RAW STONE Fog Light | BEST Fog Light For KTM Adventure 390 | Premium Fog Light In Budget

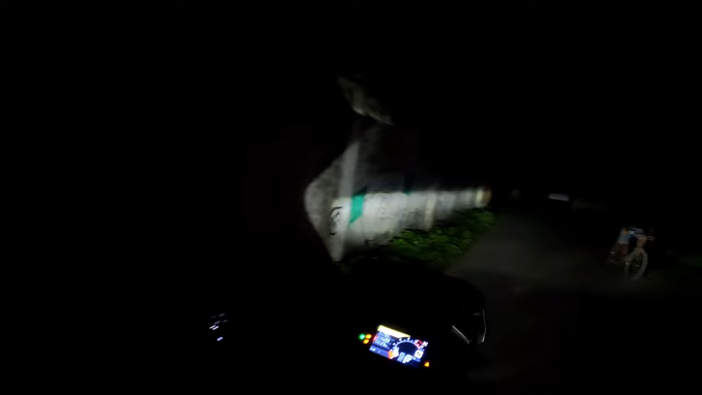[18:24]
এইবার যদি আমরা আমাদের সামনের ফোকাসটা একটু দেখাই তোমাদের, এই দেখো এই যে এখন অবধি কিন্তু এরম আলো দেখো,
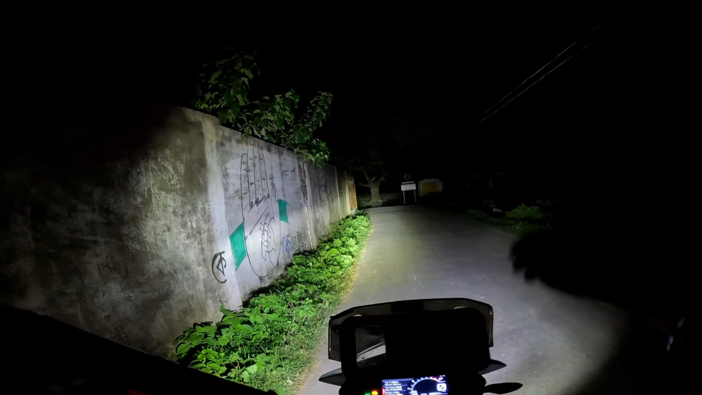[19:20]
নাহলে কিন্তু পুরো ওই গাছ ফাছ পার করে চলে যাবে, থ্রোটা এত সুন্দর, ট্রিমেন্ডাস আলো,
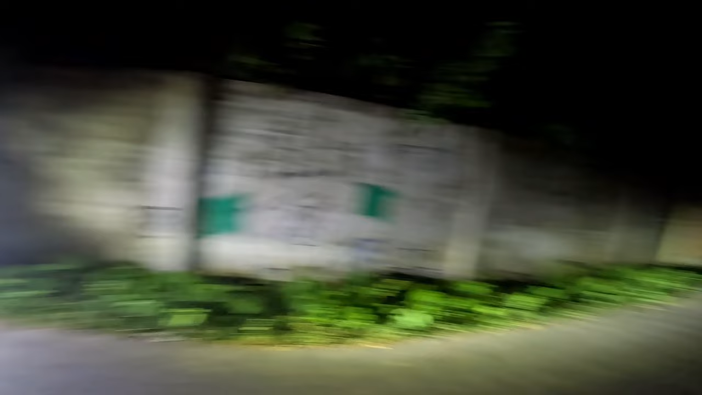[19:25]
ট্রিমেন্ডাস আলো, থ্রোটা দেখেছো কত সুন্দর, দেখো থ্রোটা দেখো মারাত্মক আলো, আমি ভীষণ স্যাটিসফাইড।
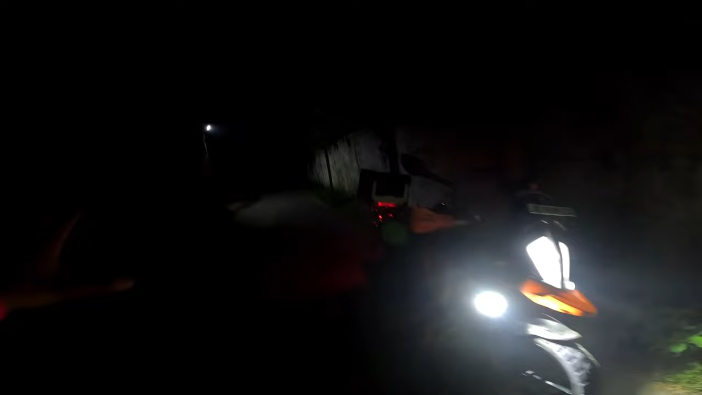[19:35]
এইবার ওভার দ্য টাইম তোমরা দেখতেই পাবে আমি যখন হাইওয়ে রাইড করবো হাইওয়ে পারফরমেন্সটা কীরকম। একটা যদি ছোট্ট স্পিন নিই দেখো লাইট দেখো সামনের,